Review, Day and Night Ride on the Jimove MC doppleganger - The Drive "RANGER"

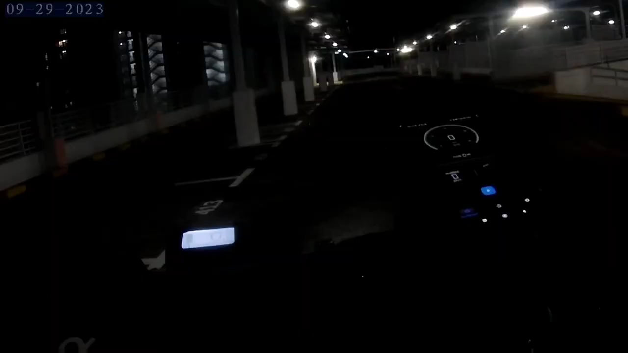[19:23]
press the speedometer app. And let's compare it over here. Right now, I'm at Pedal Assist 1. Pedal Assist 1 shows me 13 kilometers per hour max.
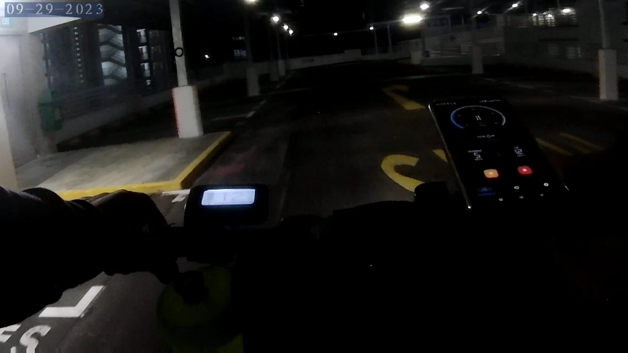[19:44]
but in the speedometer in my app is 11 kilometers per hour. Gear 2 Gear
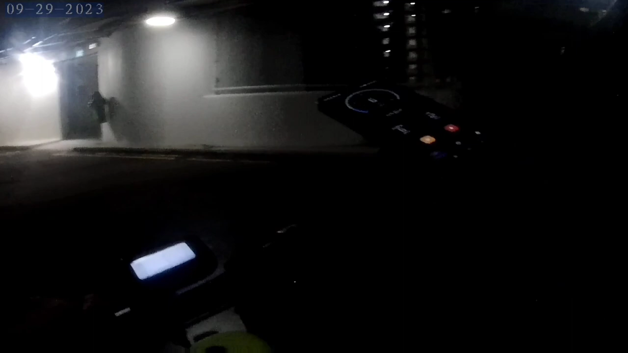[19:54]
2 is at 16 kilometers per hour.
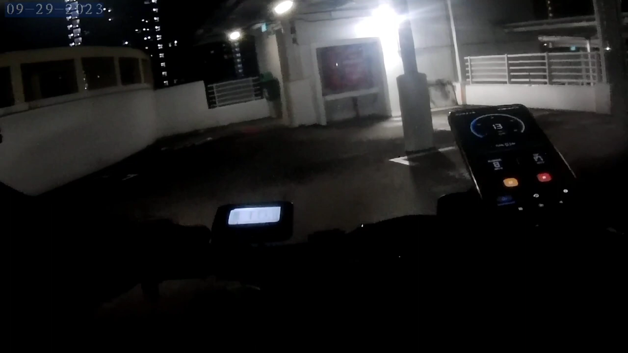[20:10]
Pedal Assist 3 is at 19, but my app shows 17. Pedal Assist 4 right now.
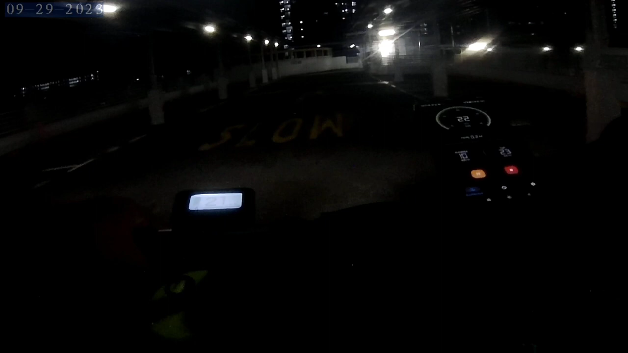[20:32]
22, 22 kilometers per hour, but it shows 20 kilometers per hour on the speedometer app.
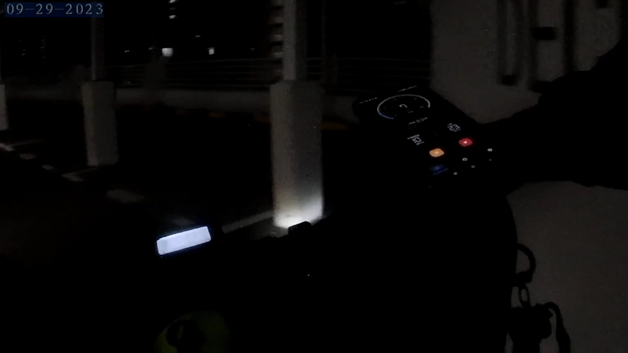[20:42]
The highest is 24.1, but it shows it as 20, which I don't think is the case. It's maybe the place is a bit too small.
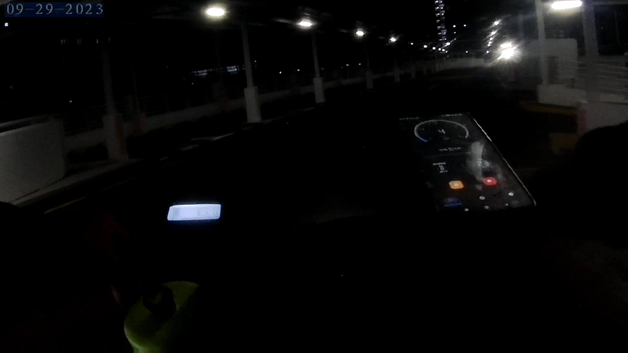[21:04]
Let's try again. Yeah, on the speedometer it is 22 kilometers per hour.
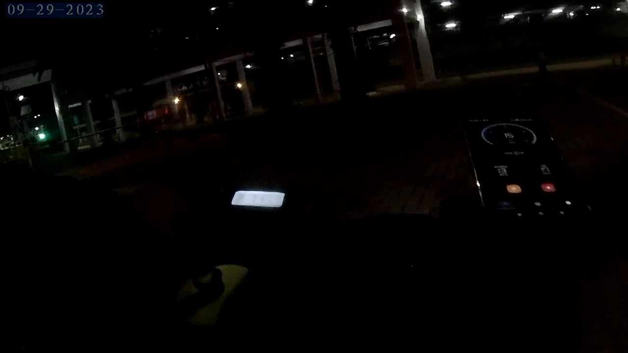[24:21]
So, this is the night ride for this particular e-bike. And I choose this time of the day. So that I may actually cycle with ease. And I have turned the lights on. Actually, the lights are actually, you know, kind of decent. Right now, there's a lot of lighting. So.
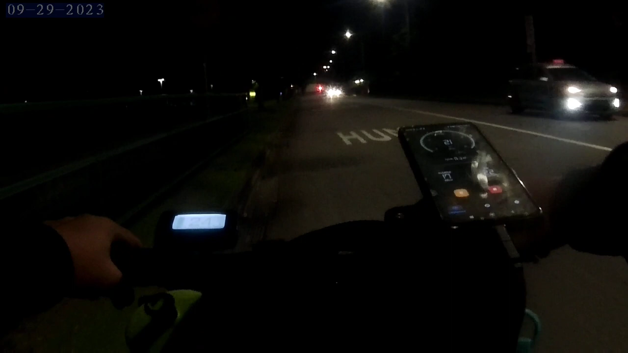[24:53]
You probably could not see much. But let's hit up the roads at Canada Road. There's also a,
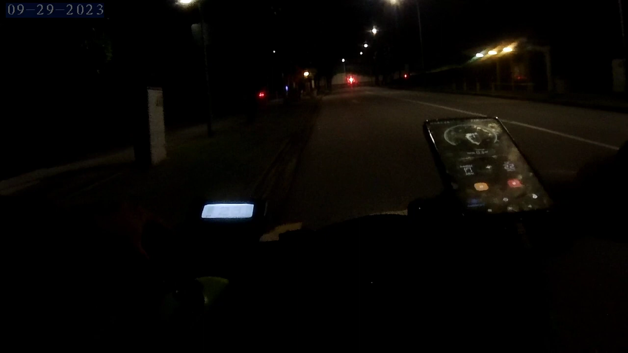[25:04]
you know, some slopes over there for this bike to try out. Right now, I'm at Pedal Assist 5 all the way. Like, seriously, tell me. Who wants to travel at the Pedal Assist 5? On a, you know. Who doesn't want to travel at Pedal Assist 5? Nobody, man. So, I'm just going to go full hand on it. Right now, I'm traveling at 24.1 kilometers per hour. And the pickup on this thing is so real, man. Like, it's almost instantaneous.